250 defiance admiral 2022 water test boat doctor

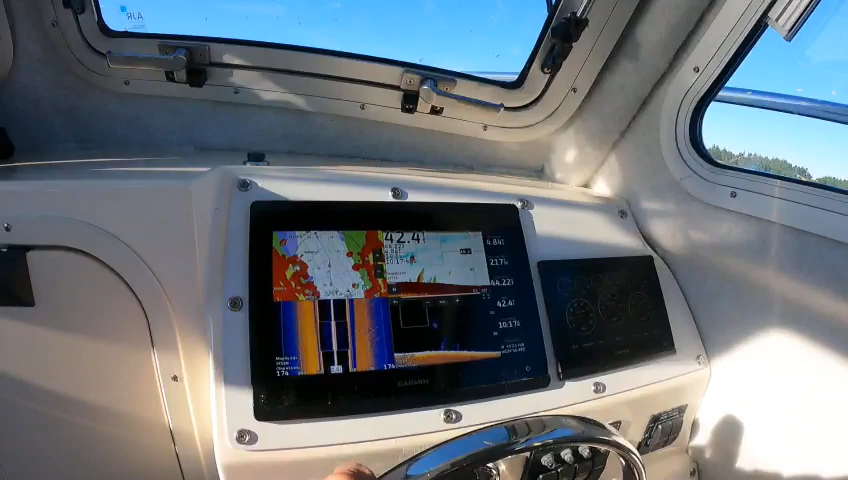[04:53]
then what's nice about this too is i can hit this button that enlarges that if i want to go back i just hit back
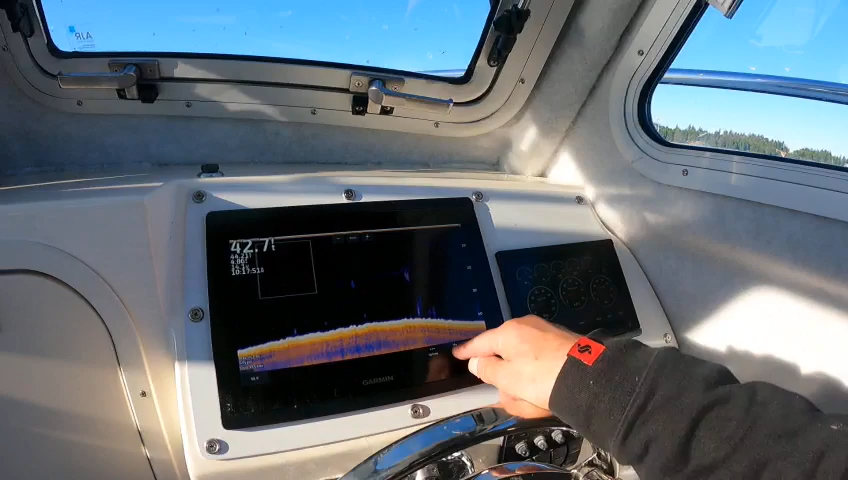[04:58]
all your fuel grid your tac tac speedometer
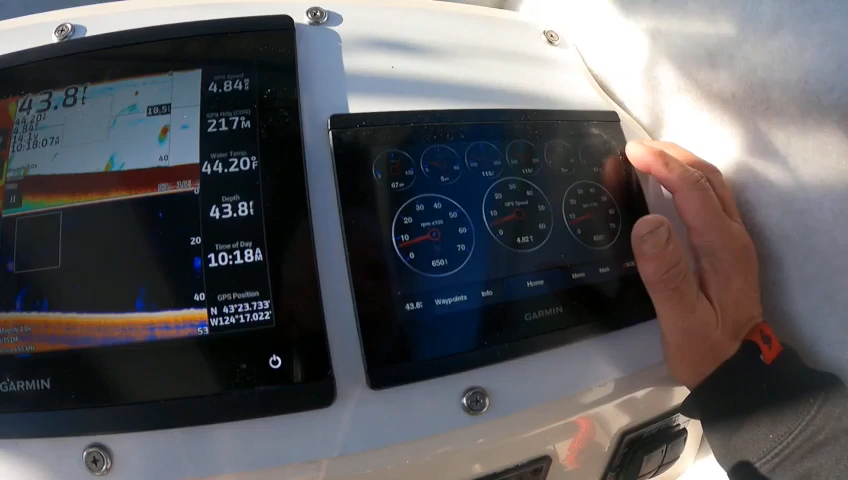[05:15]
psi oil so that's pretty neat then you like to say then you can go home on this
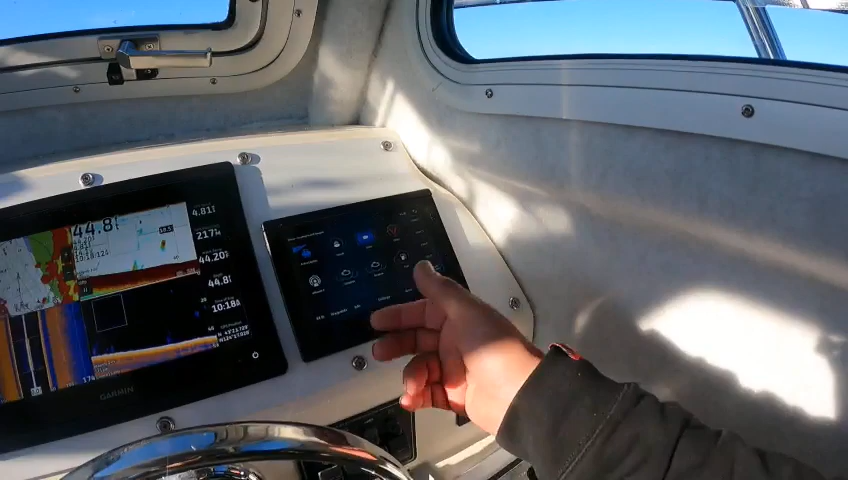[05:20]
one and like say i want to go to yamaha gauges i can go to that one there i can go home
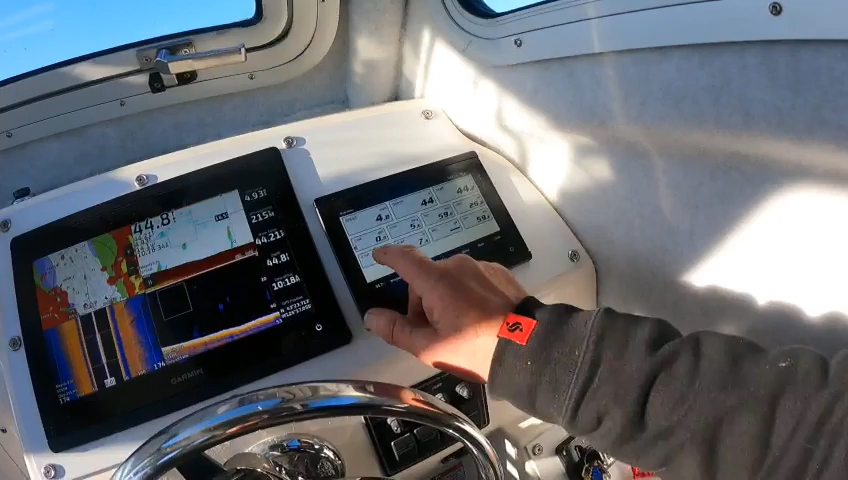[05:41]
and then i can go back here and it'll do your split okay so other than that trim tabs work
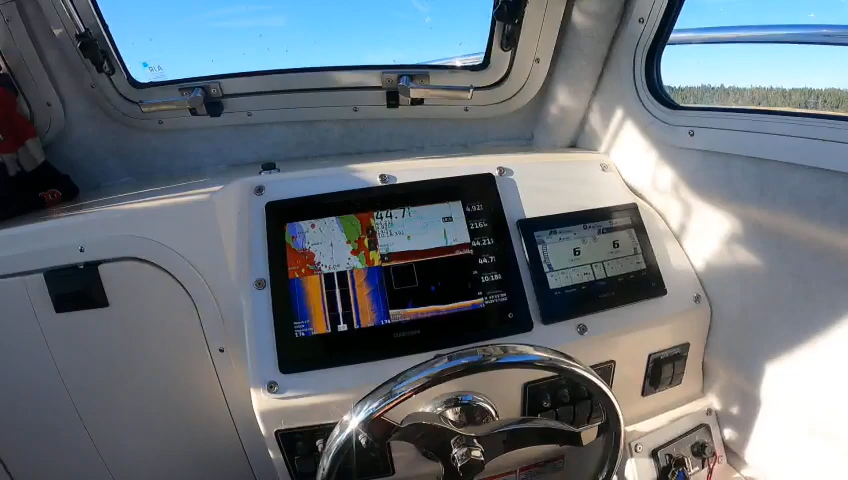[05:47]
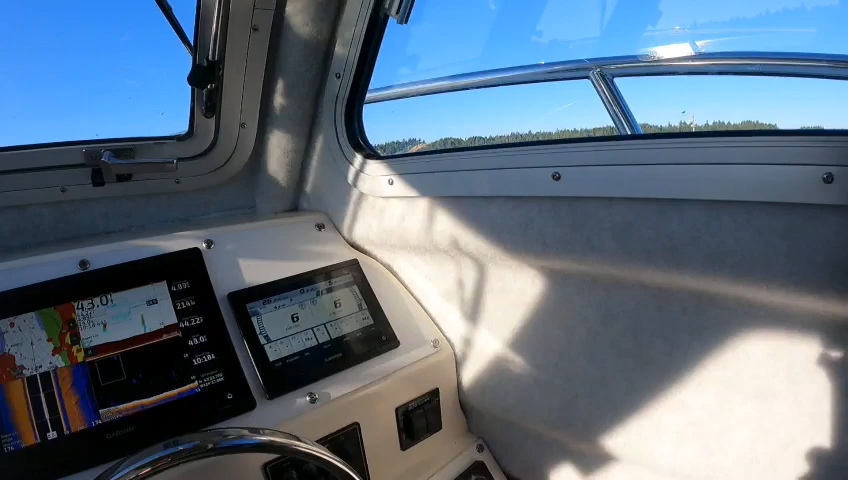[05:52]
now i'm on the rear deck back there so i'd have to put that in neutral to activate this one
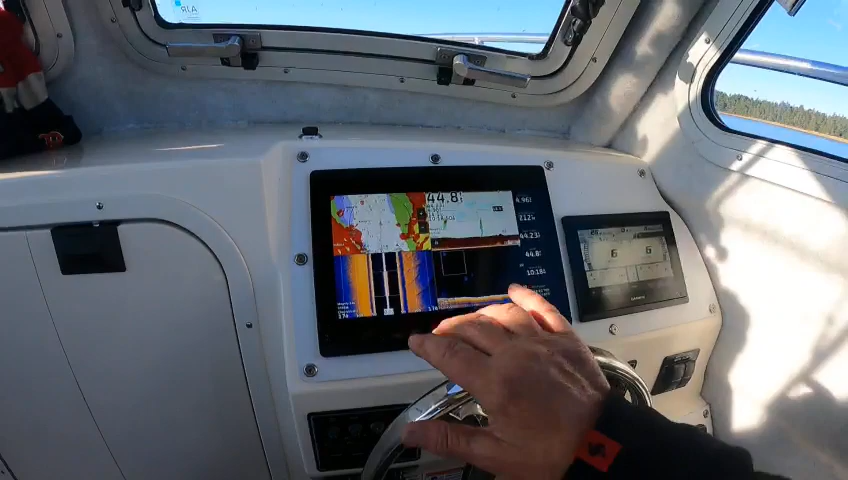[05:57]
um there was something else i was going to show you on this like the auto guidance was pretty cool like say you can sit here like this
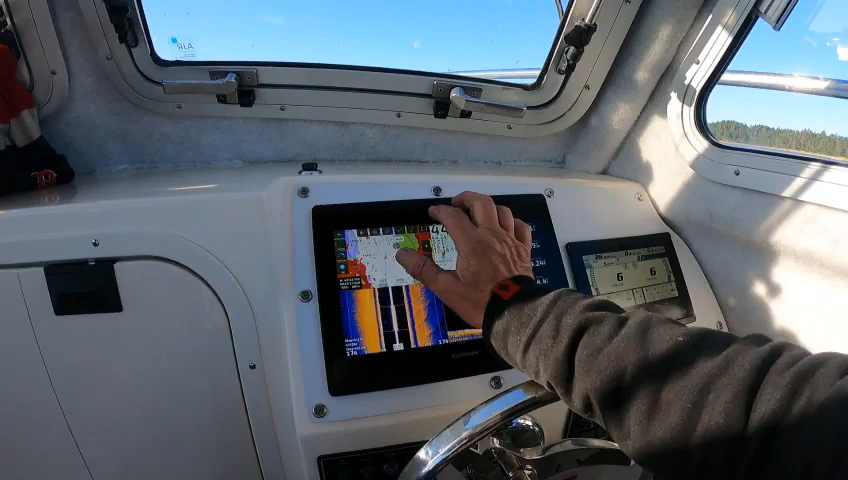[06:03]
and i can draw like anywhere right out to here boom hold that
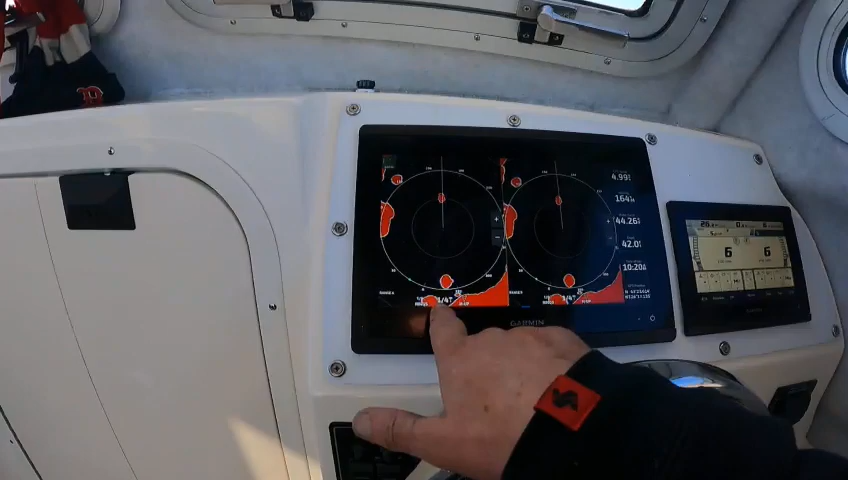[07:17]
how i'm at a quarter mile i'm at a quarter mile this is range a range b so i can go
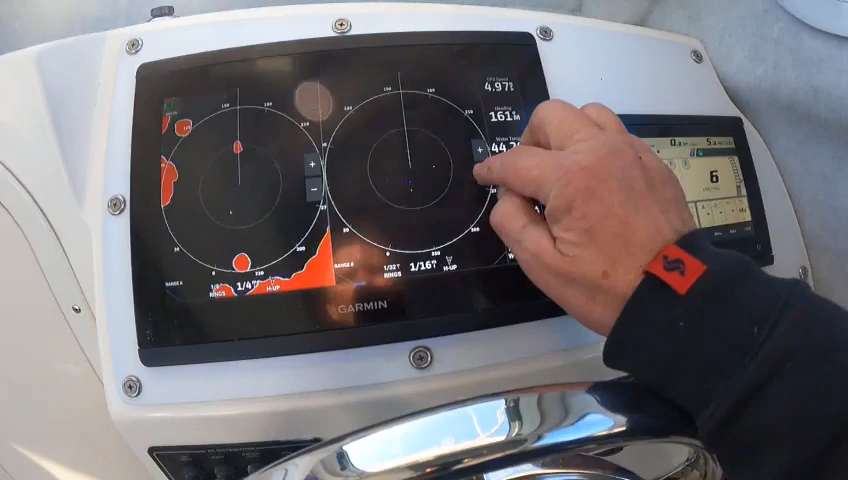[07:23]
three quarters of three quarters of a mile out stick a quarter see how now i'm
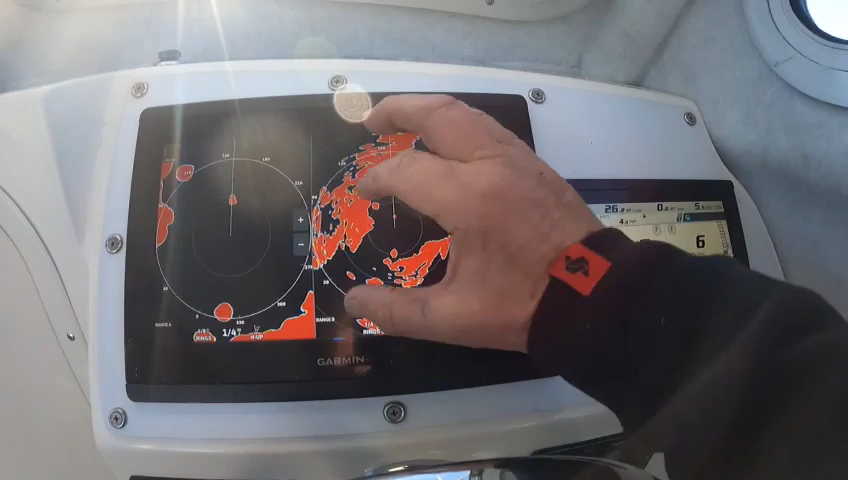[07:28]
starting to see the land mass now i'm seeing that buoy right up here it's right here so the
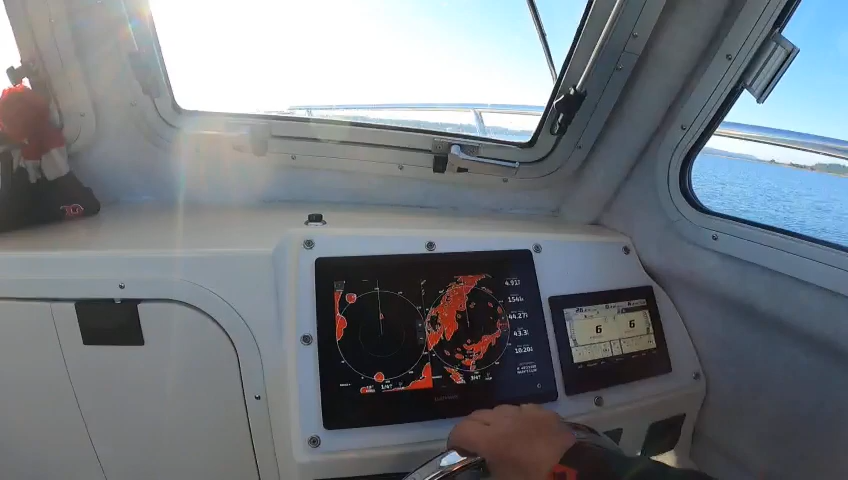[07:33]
thing is if i had this thing set for a mile out i probably wouldn't see that so now i got this set at a quarter so i was going to pick that up but if i had this set at a quarter just on my main and there was something like a
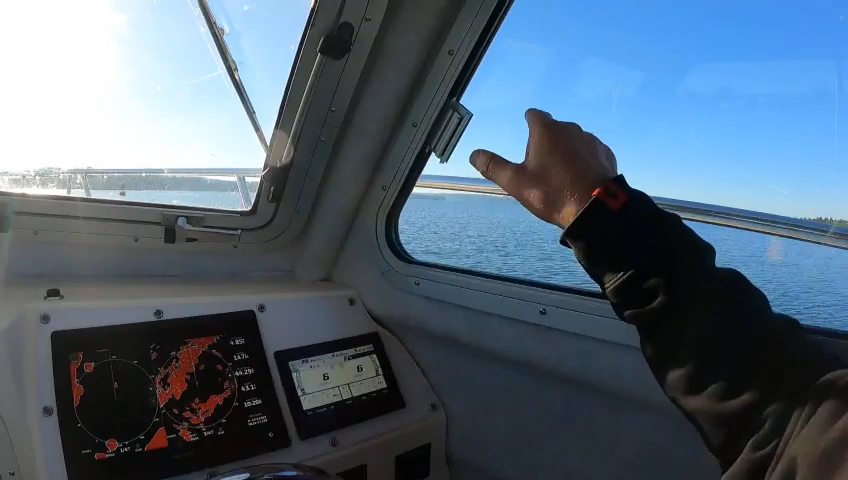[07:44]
mile out there there's a boat way over there and i couldn't pick them up on my radar well because i ain't zoomed out but now i
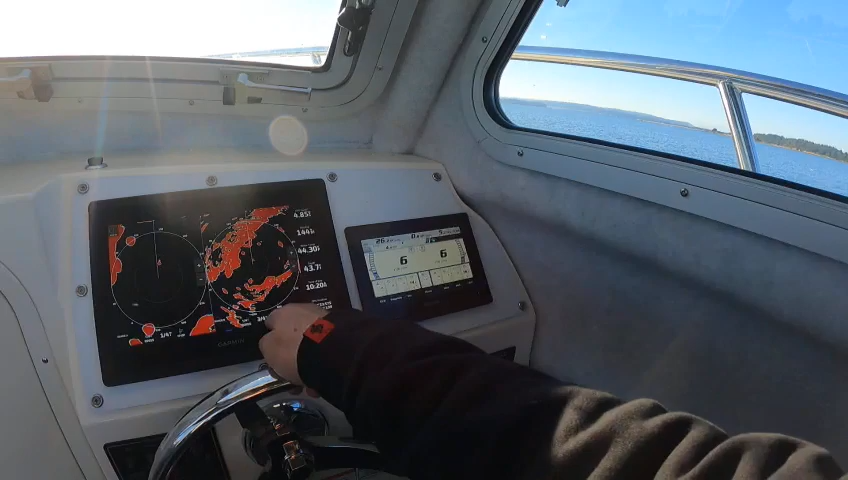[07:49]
can go like a mile out and i can do this a quarter and a half so i can see what's close and what's far away
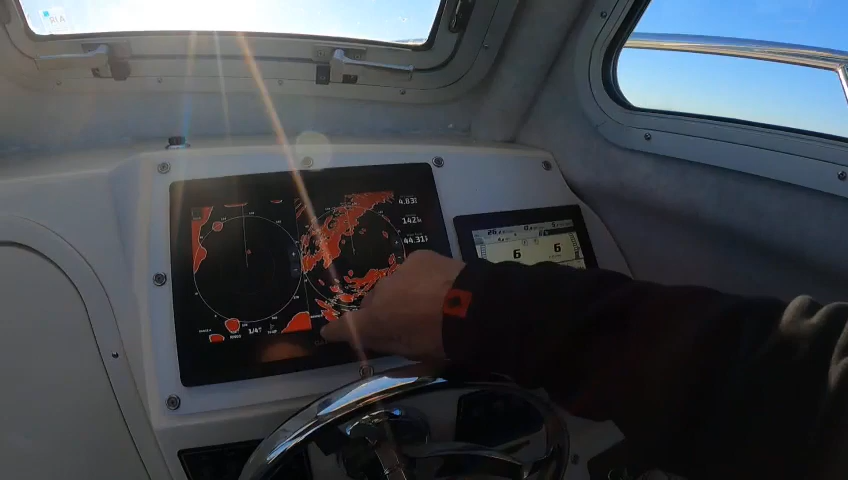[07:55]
so that's kind of a neat little feature then sonar let's go back to combos
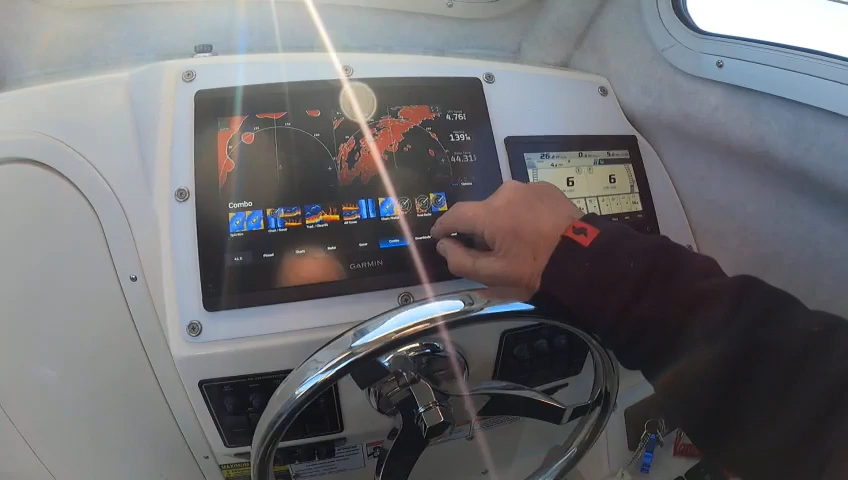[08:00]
and let's go into this one that kind of gives me everything i need to know
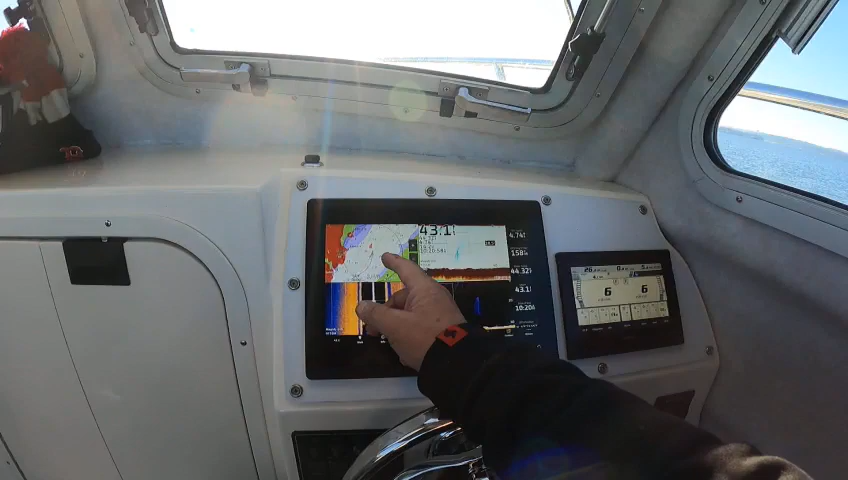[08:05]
overlay then i got to traditional side and down and they're all picking up really good okay so now i'm going to go to the back